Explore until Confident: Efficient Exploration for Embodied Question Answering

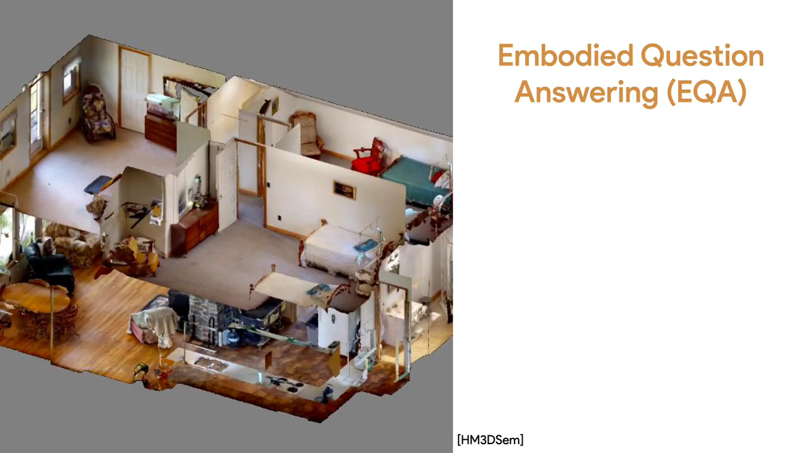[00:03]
In this work, we are interested in the setting of embodied question answering, or EQA.
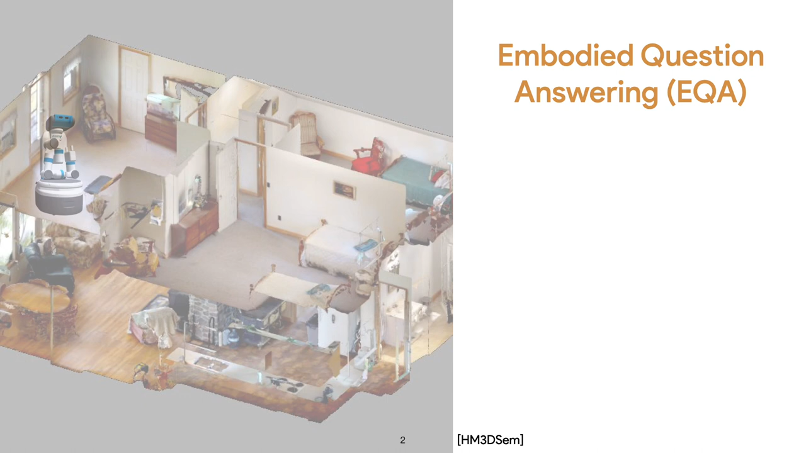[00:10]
Imagine a robot is placed at a random location on the floor with no prime knowledge about the scene and being asked,
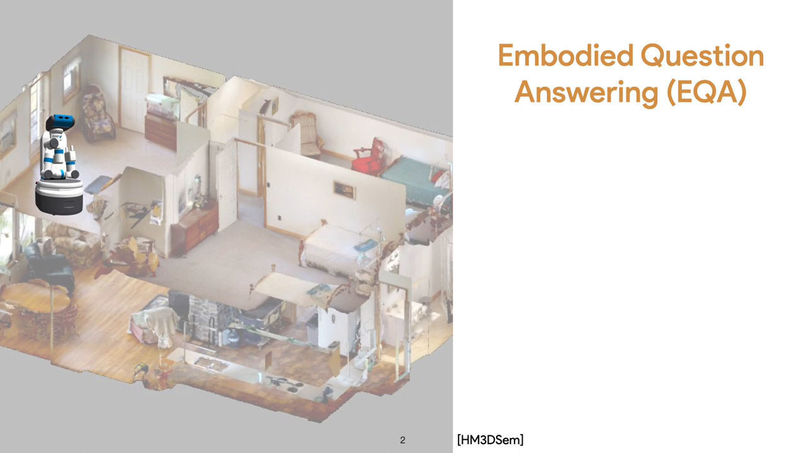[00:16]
which item is left on the armchair next to the bedroom dresser?
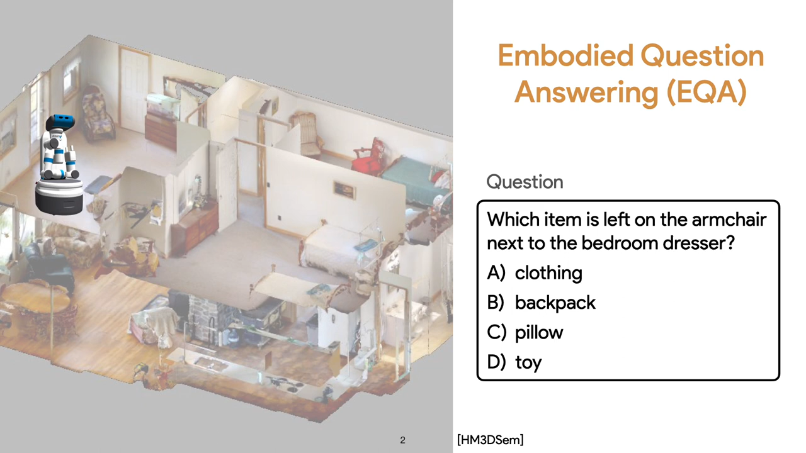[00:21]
To answer such questions about the unknown environment,
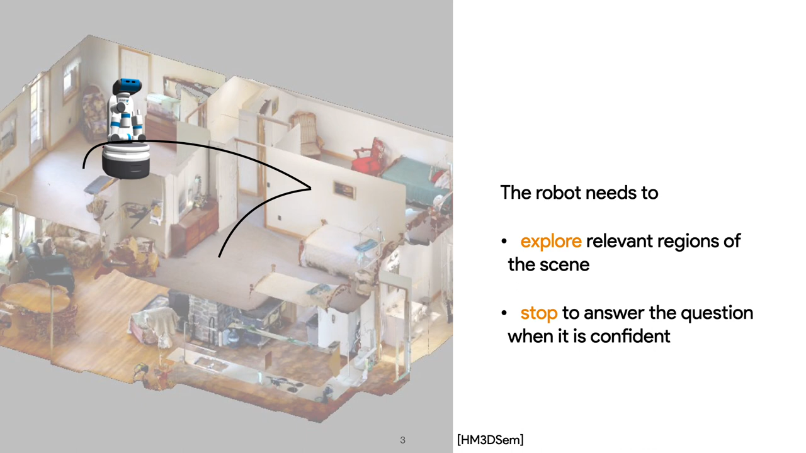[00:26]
the robot needs to explore relevant regions of the scene and stop to answer the question when it's confident.
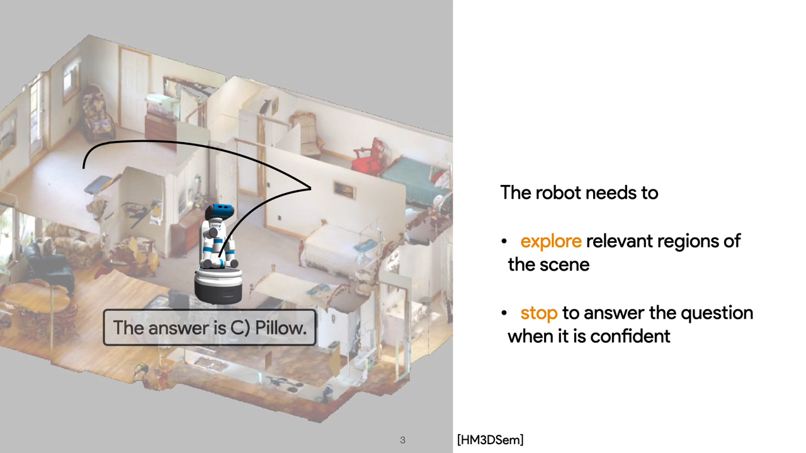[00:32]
Collectively, we refer to these two objectives as efficient exploration.
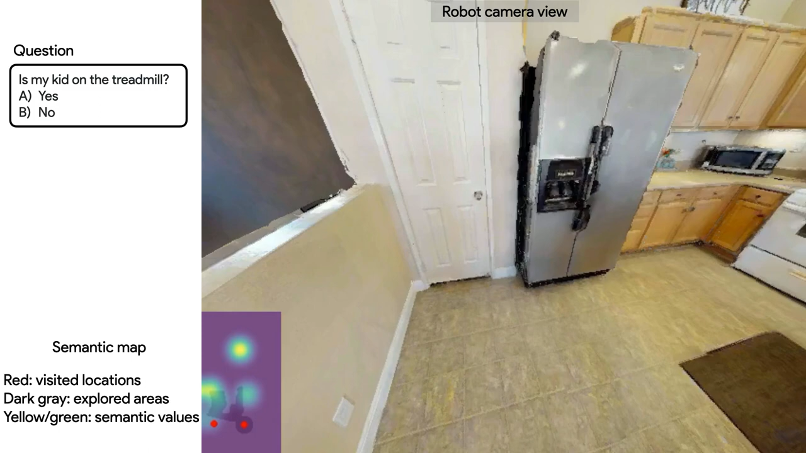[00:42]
In this work, we propose explore until confident, which achieves efficient exploration for a robot,
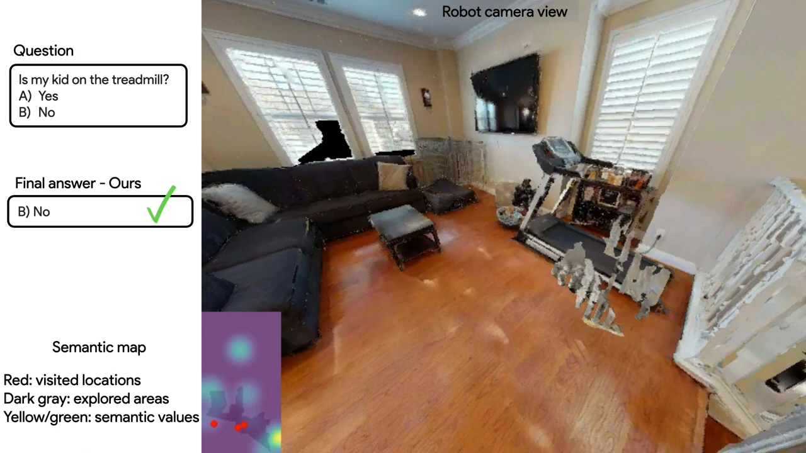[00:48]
completing EQA tasks in both simulation and also in real scenarios.
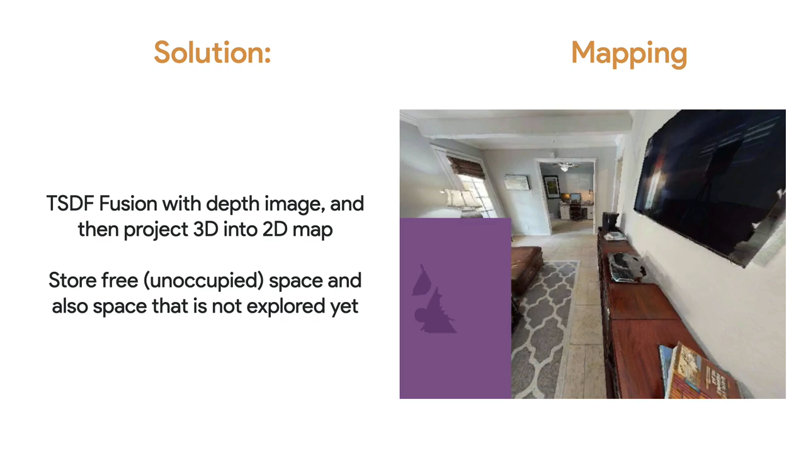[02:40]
Our solution for the first challenge is to build a map of the scene external to the VOM,